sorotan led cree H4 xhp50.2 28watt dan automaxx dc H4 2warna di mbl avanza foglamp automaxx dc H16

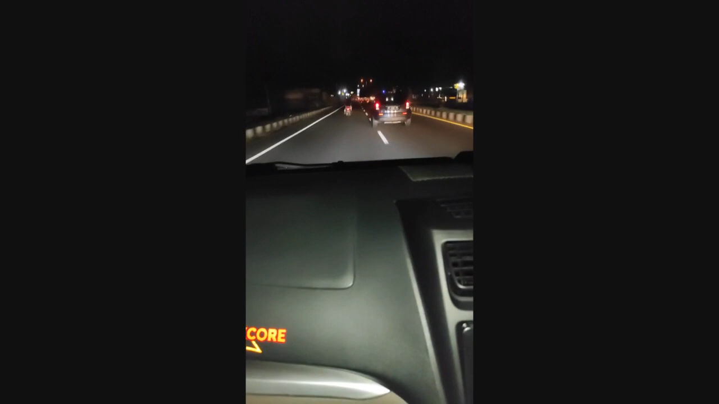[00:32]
Ini Pak Wenas, ini setelah di setting benar, jadi tadi kebalik mangkoknya, jadi ini sekarang oke banget.
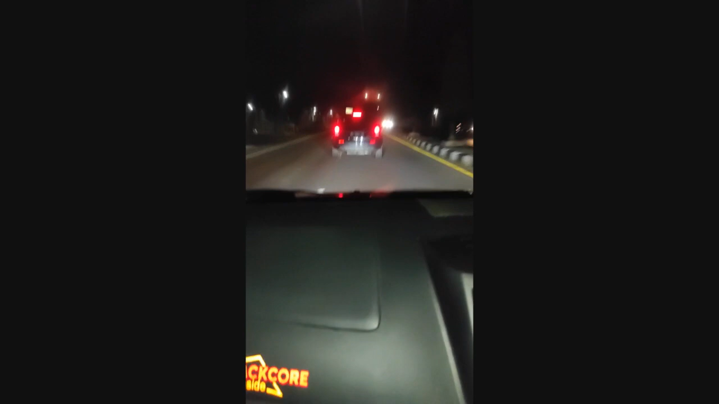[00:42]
Ini kalau pakai fog lamp yang putih, coba yang kuning tuh. Ah, ini yang kuning. Yang kuning lebih oke lagi. Ini sangat membantu. Tadinya saya pakai halogen, kalah jauh lah sama ini. Mantap, mantap.